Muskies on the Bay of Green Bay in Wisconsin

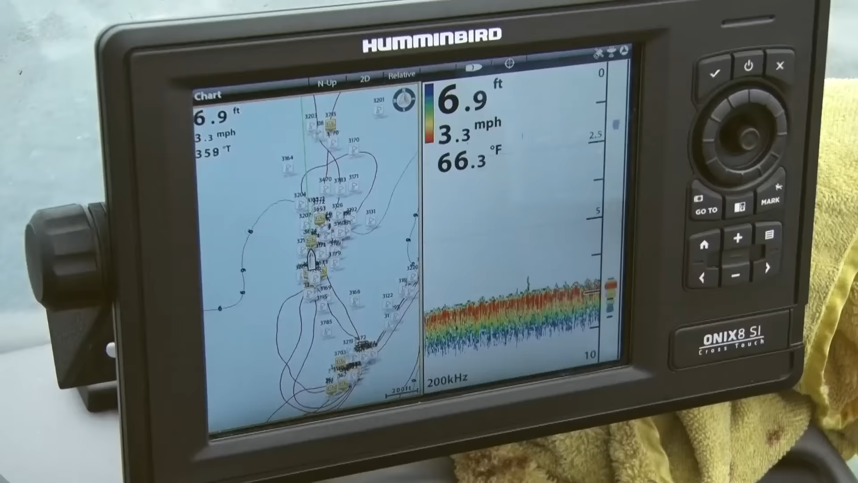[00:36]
On screen: depth 6.9 ft, water 66.3°F, speed 3.3 mph
For speed trawling, we'll be doing like 3-3 to 3-6.